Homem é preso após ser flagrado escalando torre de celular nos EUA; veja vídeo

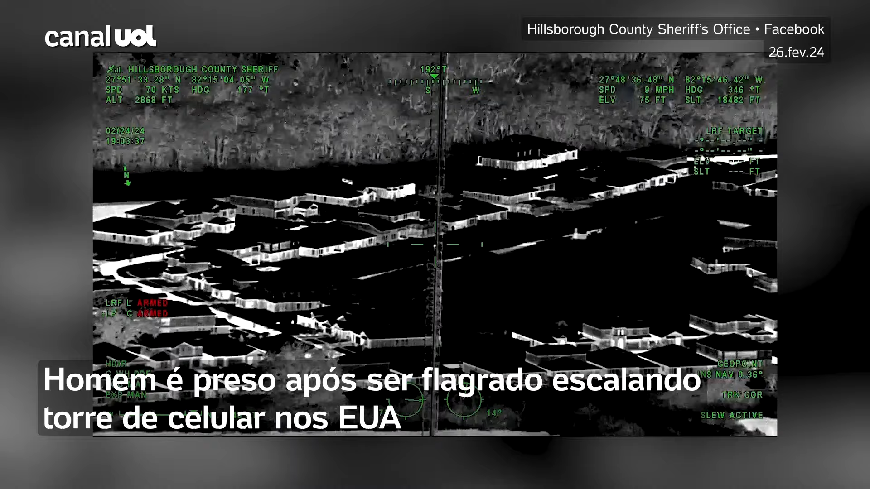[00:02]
Alright we have eyes on him coming down the tower.
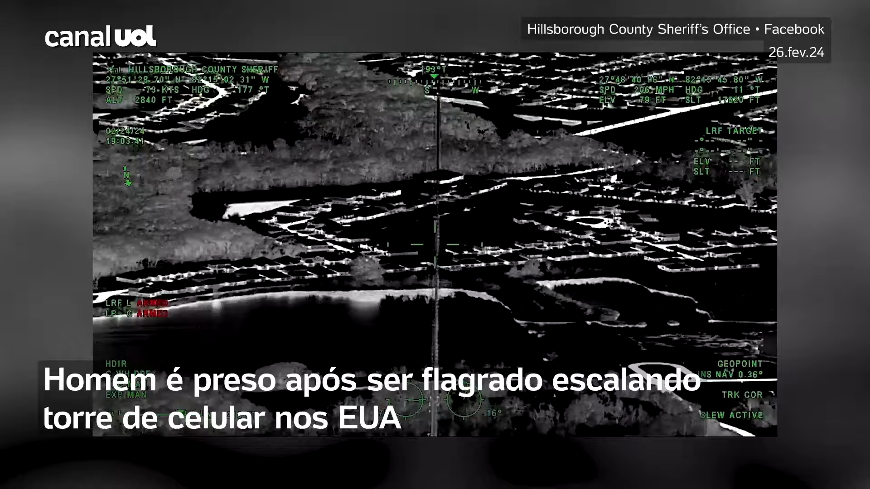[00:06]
He's probably about three quarters of the way up.